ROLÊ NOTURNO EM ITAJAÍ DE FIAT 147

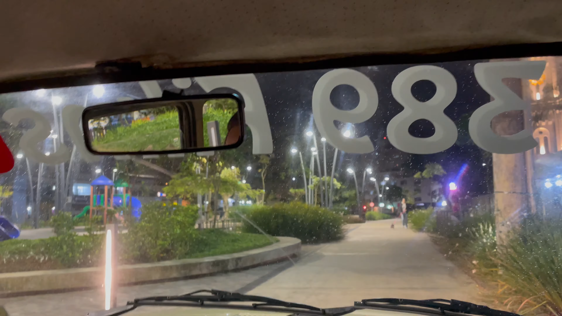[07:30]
É? Aham. Uhum. Eles saem do estacionamento aqui e atravessam pro lá. Isso daqui é tanto pra carro, bicicleta, como pro pessoal. O pessoal passa aqui, que na verdade entrou, né?